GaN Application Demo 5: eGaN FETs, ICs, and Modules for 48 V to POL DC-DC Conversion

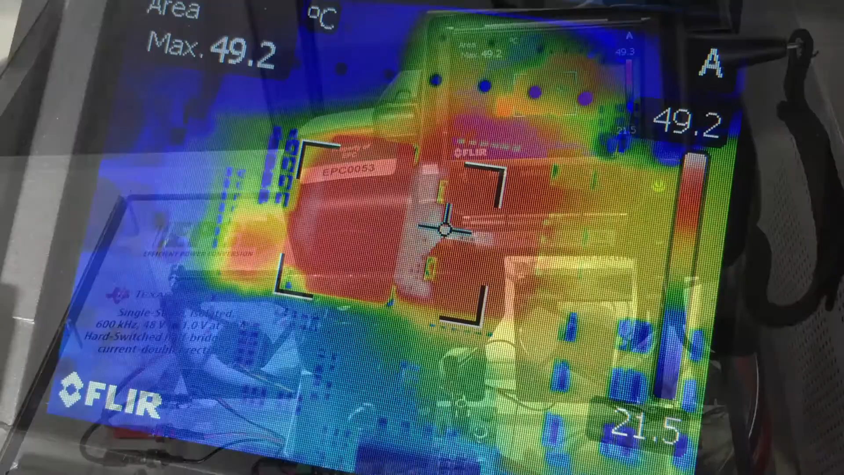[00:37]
On screen: max 49.2°C
temperature rise of around 30 degrees C when operated at full load. The primary side power stage includes the LMG 5200,